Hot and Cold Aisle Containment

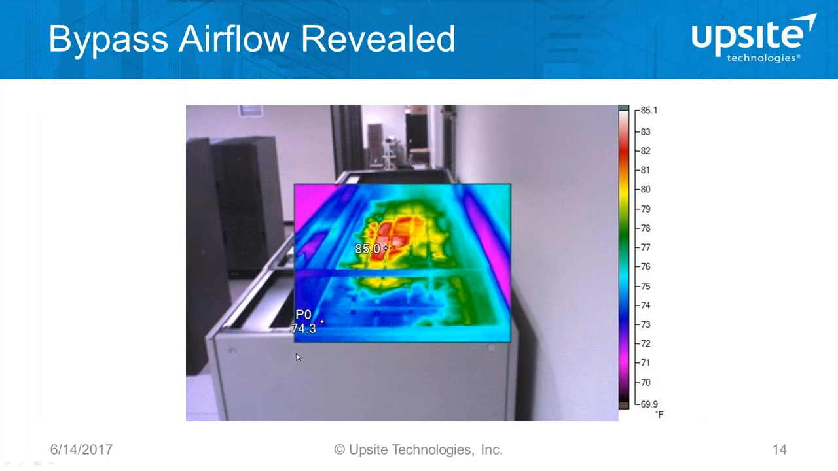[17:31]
and just flowed back to the cooling unit so this is pure bypass air flow and the only way to eliminate it like I said is to reduce the amount of air moving through the room if the cooling units have variable speed fans then the fan speeds can be reduced and if they don't then the only way to control you know the total flow rate through the room is of course by turning off cooling units